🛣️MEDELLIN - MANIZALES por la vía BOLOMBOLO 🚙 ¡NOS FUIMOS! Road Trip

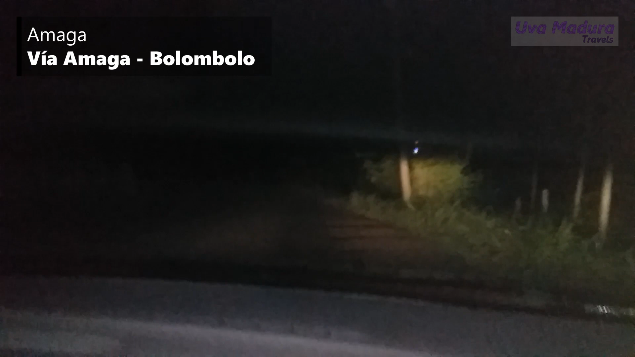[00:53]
porque vamos para manizales por la otra vía, que la normalita, se cayó la calzada.
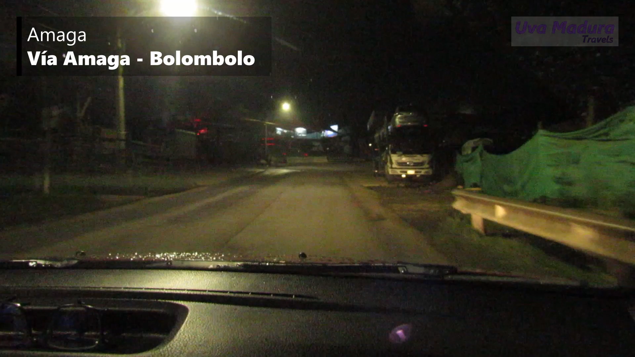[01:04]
Bueno, ya aquí la carretera está un pelín, sí. Se ve la carretera.
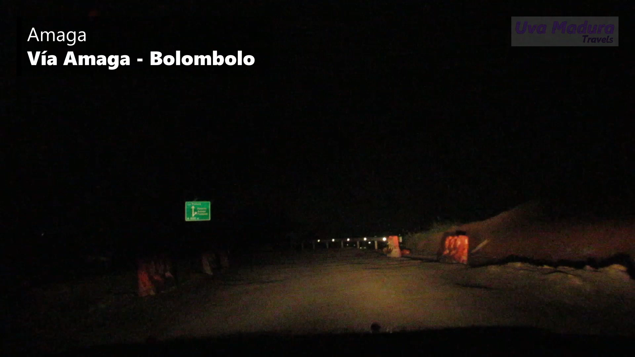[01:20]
Ni pavimentada está. ¿Qué dice el cartel? Sí. A pintada derecho, retorno a Maga Fredonia a la derecha.